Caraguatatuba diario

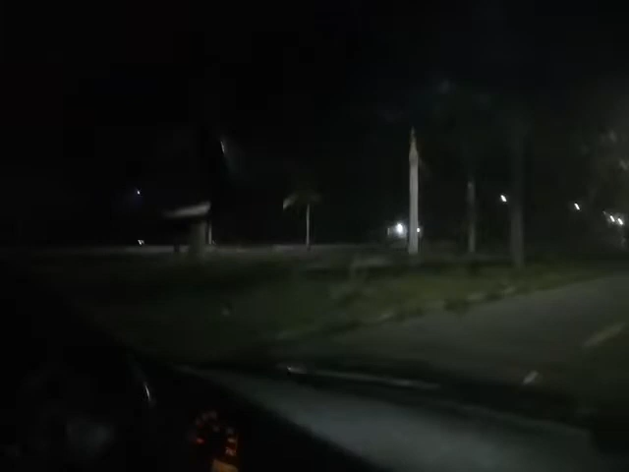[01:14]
É, o barulho foi meio suspeito, né? Parecia barulho de mar mesmo, né? Da ressaca, né? Quando o mar está revolto, né? Faz o retorno aí pra ver. Não tem nada, né? Não tem carro aí, não vou não, motos, as coisas. Está só nós dois aqui.
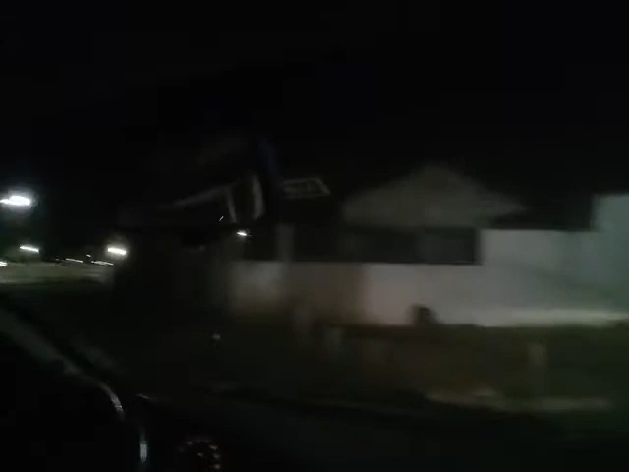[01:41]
Vazio, tem só um... Eu não sei o que que é.
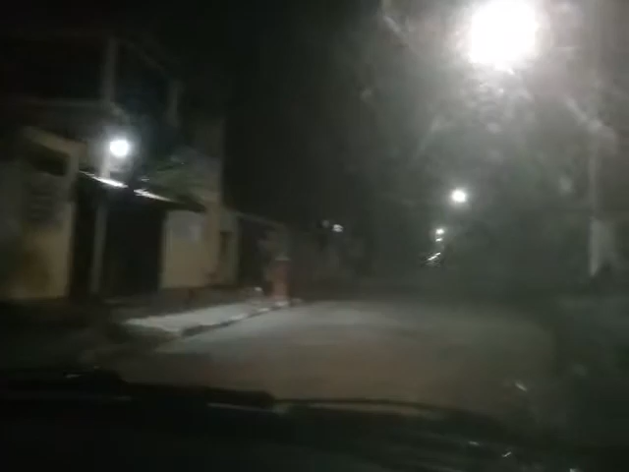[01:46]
Ah, tranquilo, então a gente... Então eu vou encerrar aqui. Quarentena noturna. Fui. Tchau.